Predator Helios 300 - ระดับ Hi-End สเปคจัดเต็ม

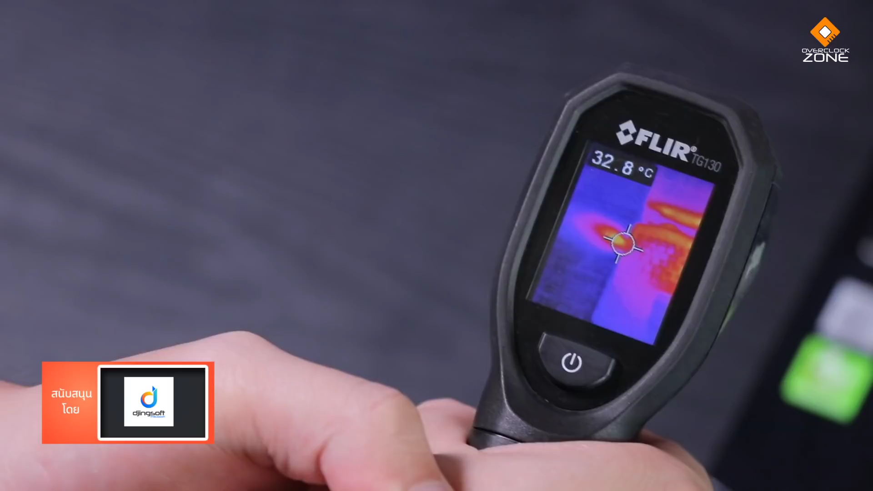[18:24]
On screen: spot 32.8°C
่าทำได้ดีเลยทั้งบริเวณที่รองข้อมือ แล้วก็ WASD แล้วก็บริเวณที่ร้อนที่สุดก็ยัง
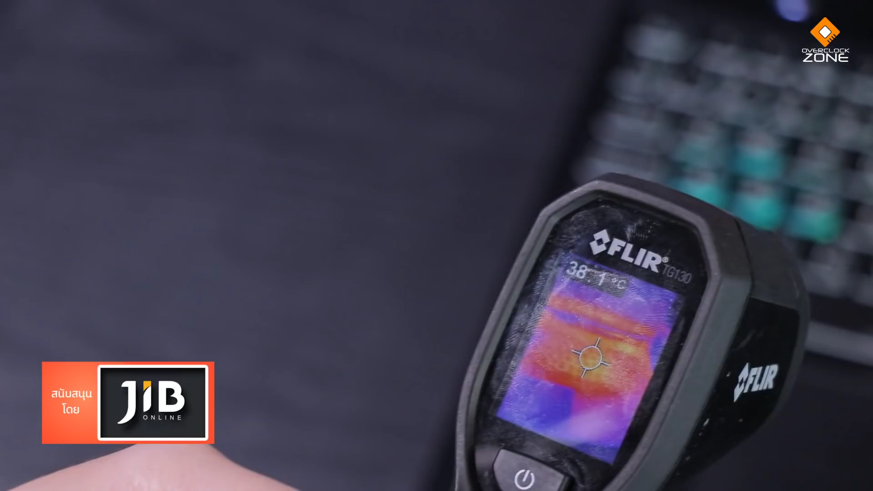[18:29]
On screen: spot 38.1°C
ไม่มีอะไรที่รู้สึกว่าร้อนแต่อย่างใดถึงแม้ว่า Texture มันจะเป็นโลกหากว่าตังนะครับแต่ถ้าคุณสังเกตในรูปวิดีเนี่ย คุณจะเห็นว่าบริเวณด้านข้าง